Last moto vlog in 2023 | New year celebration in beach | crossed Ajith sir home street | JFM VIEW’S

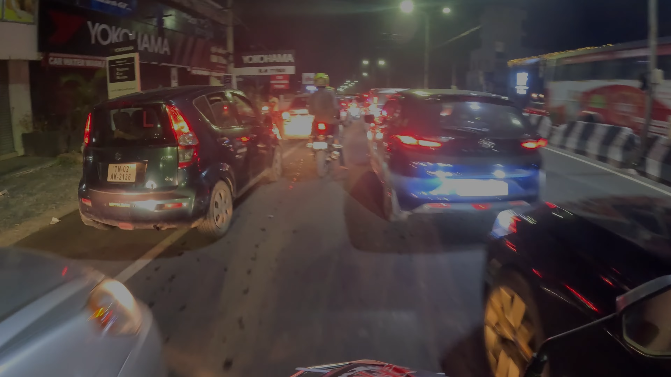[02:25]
பார்க்கலாம் என்ன ஏதுன்னு சொல்லிட்டேன். ஏன் ஒரு கூடு தெரிலங்க, ஆக்சிடெண்ட்
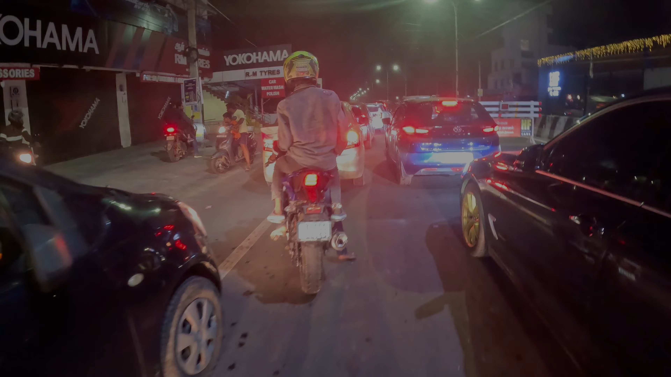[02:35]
ஆகிருக்கான். போய் பார்த்துருவோம், மேபி செக் பண்ணிட்டு விட்றாங்களா என்னன்னு தெரில, பார்க்கலாம்.
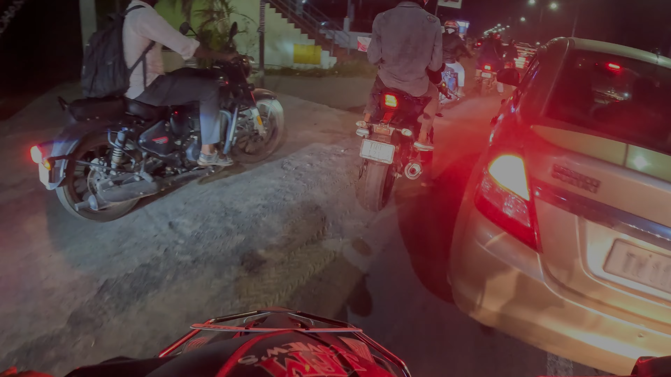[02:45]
ஐயோ, நம்ம வேறு கோபுரம் வச்சு போகிறோமே, ஆஃப் பண்ணிடுவாங்களா என்னன்னு தெரிலையே. பார்க்கலாம், ஆஃப் பண்ண சொன்னால் ஆஃப் பண்ணிட்டு மூடிட்டு போயிடலாங்க.
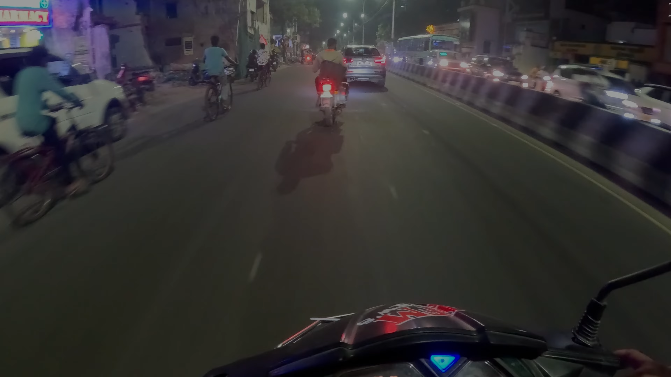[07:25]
ஆஹா, அண்ணே பத்து விட்டுறாதண்ணே. திருவான்மை பக்கத்தில் வந்துட்டோம்.
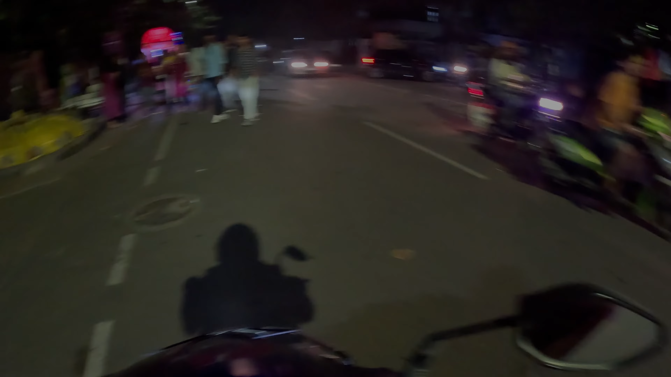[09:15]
பீச்சில் அலவுடு கிடையாது போலயே, இதே மாதிரி தான் இருக்கும். அப்போனா பெசநகர் பீச்சும்
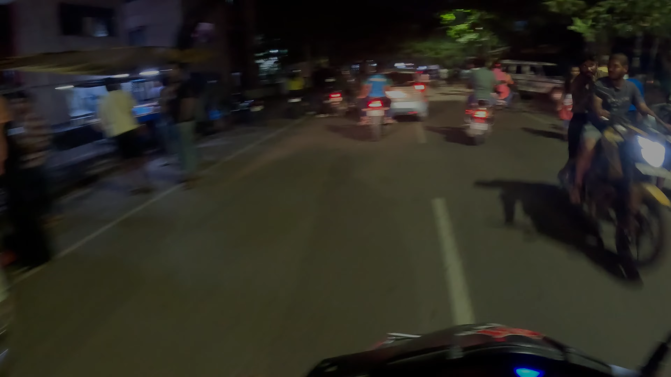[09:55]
எல்லோரும் நிற்கிறாங்க, யாரையும் விடலை. இந்த சைடு போக முடியுமான்றதும் எனக்கு தெரியல.
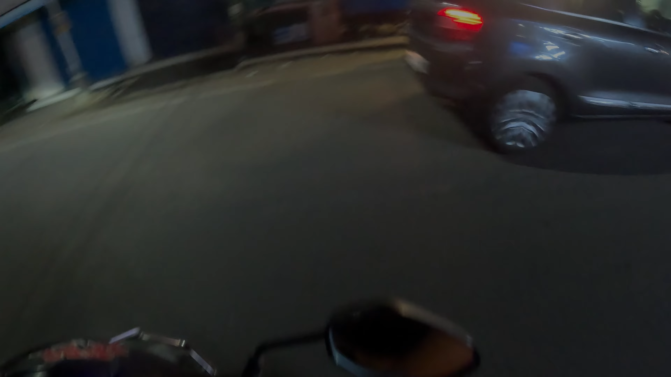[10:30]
பக்கத்துலேயாச்சும் போய் பார்த்துட்டு வரலாங்க.
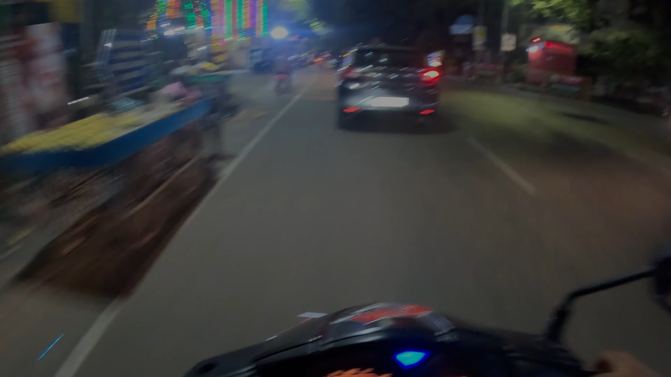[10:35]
ஸோ அங்கே அந்த ஸ்ட்ரீட்டை என்ட்ரன்ஸ்குள்ளேயே நம்ம பிளாக் பண்ணிட்டாங்க. இங்கே எப்படி தரலாம்
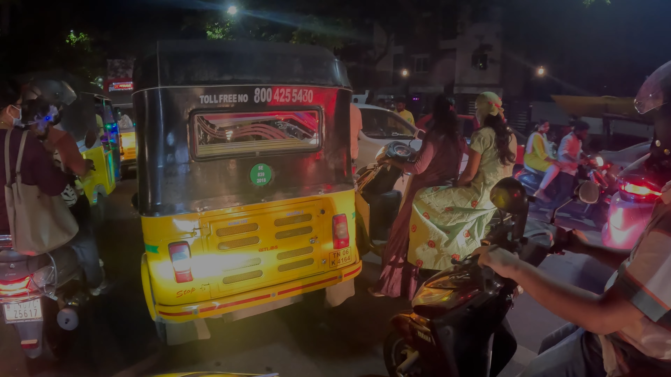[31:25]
ஏங்க 36% இருக்குது பட் கோப்ரோ ஆஃப் ஆகிட்டே இருக்குங்க, இரிட்டேட்டாக இருக்குது எனக்கு. ஆக்சுவலாக என்ன சொல்ல, இரிட்டேட் ஆகுதுங்க,
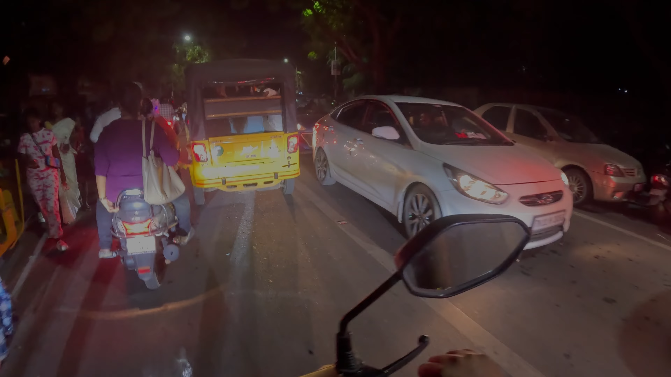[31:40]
37% இருக்குது பட் வந்து ஆஃப் ஆகிடுது கோப்ரோ பார்த்தி.